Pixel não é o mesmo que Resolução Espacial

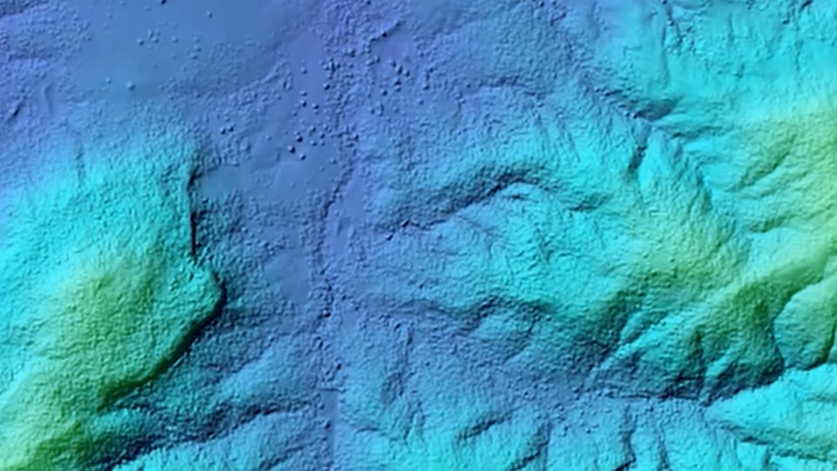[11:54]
Ele é um modelo de superfície. Vocês estão vendo aqui uma rugosidadezinha aqui, tem vários pontinhos. Isso é casa, isso é aquela vegetação de caatinga da região. Então, vocês estão vendo uma superfície com 1 metro de resolução. Agora, vamos ver como é que é, para o mesmo lugar, um srpm de 30 metros. Então, ele está com um somberadinho, fica meio feio embaixo, mas veja como muda bastante a representação do terreno. O pixel fica grandão, você não vê tanta coisa.
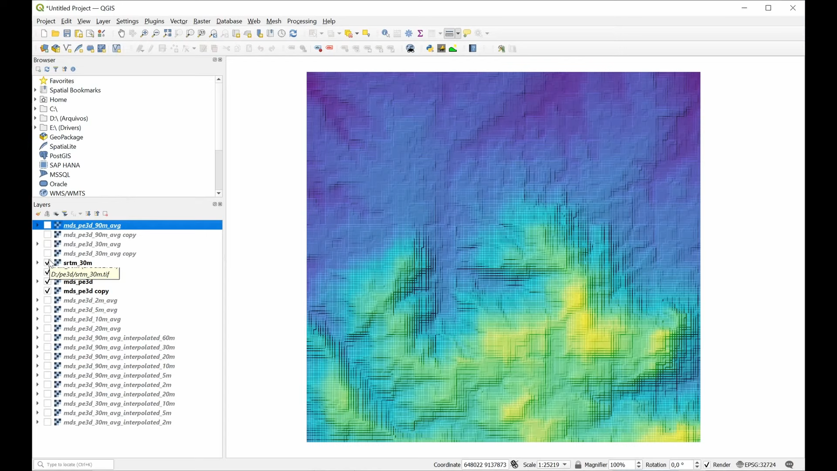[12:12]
Esse é o srpm. Esse aqui é o de 30 metros, feito com a média dos pixels. Então, aquela coisa. Faz um pixel de 30 por 30, faz a média de todos os valores ali dentro dele e representa aqui. Então, ele é parecido com o srpm, mas ele é um pouquinho mais bonito, principalmente porque ele foi feito direto aqui. O srpm tem um probleminha da projeção, que ele sai do lat long e aqui está em UTM.
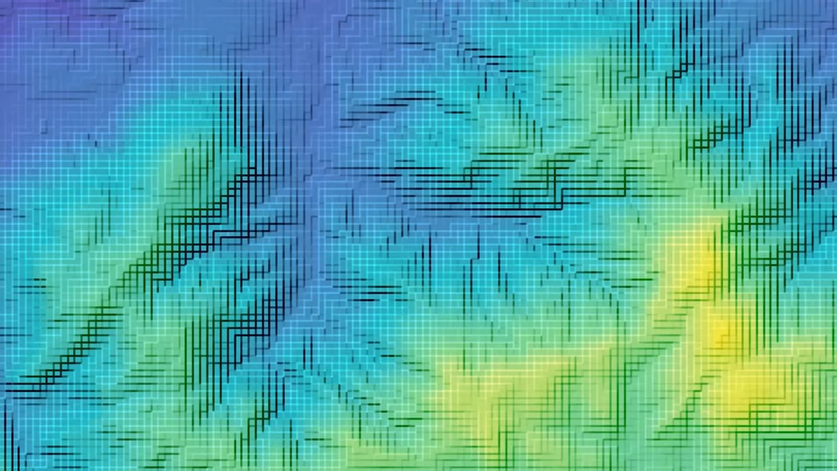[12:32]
Depois a gente faz outro vídeo para falar essa história da UTM lat long. E esse é o de 90 metros.